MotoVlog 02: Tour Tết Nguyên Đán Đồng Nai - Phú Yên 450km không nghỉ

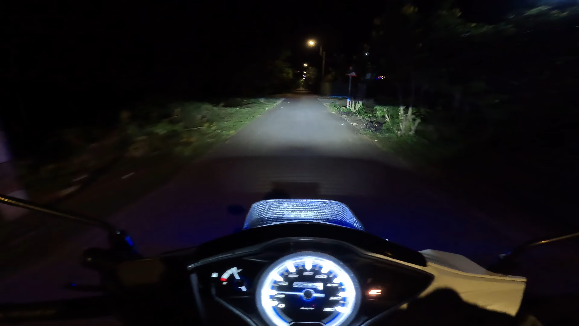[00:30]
Sáng nay định đi sớm Nhưng mà mình nghĩ Chạy sớm rồi buồn ngủ Nghe vô ngủ thì nó cũng dậy thôi Ngủ rồi đã rồi dậy đi luôn Đó là xuất phát hơi trễ Ngay giờ là 5h sáng rồi
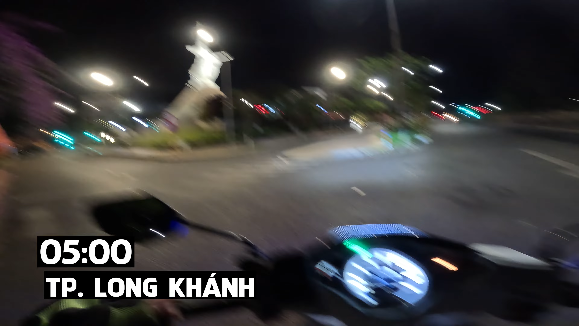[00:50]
Đây là tượng đài chiến thắng Thành phố Long Khánh Tại vì là Năm giờ sáng Thì Tết mà chắc cũng vắng
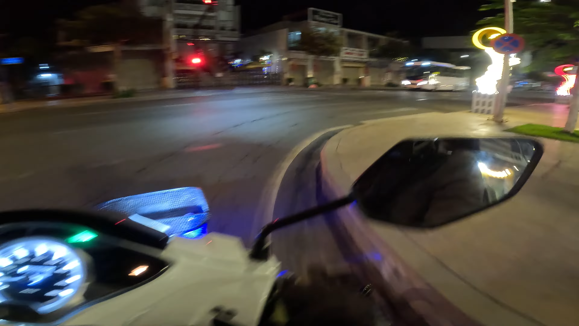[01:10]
Hai Tết nên là Thời điểm này Chứ cũng không có nhiều người ra ngoài đâu